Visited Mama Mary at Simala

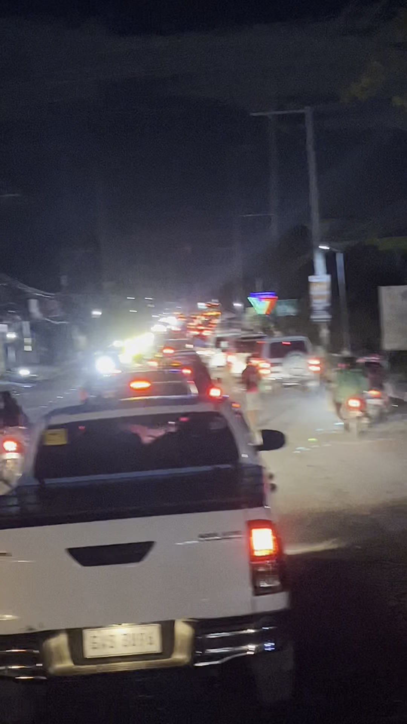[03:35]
Teri sa may San Fernando. Siguro ni. If I'm not mistaken.
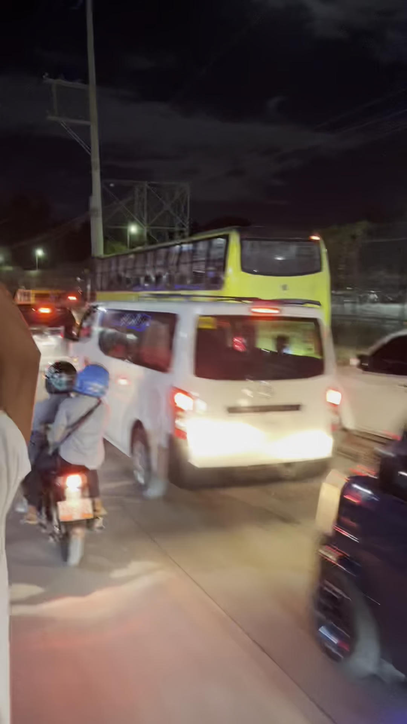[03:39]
As in. 9pm na minabot.
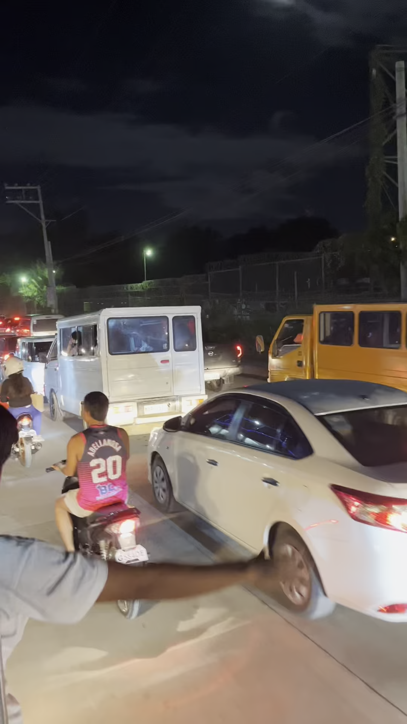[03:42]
We left si Malalek. Mga 5pm I guess. So, grabe kayo ka struggle. Kay.
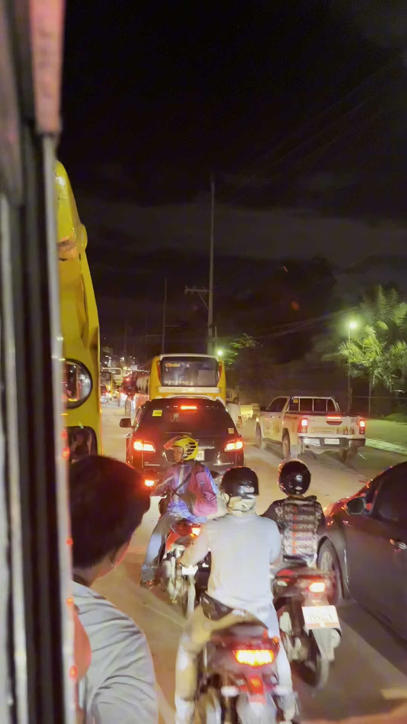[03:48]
Grabe ka traffic. Ki Mama Mary lang yapan ko. Ano. Naka-uli dito me. After our struggles nga.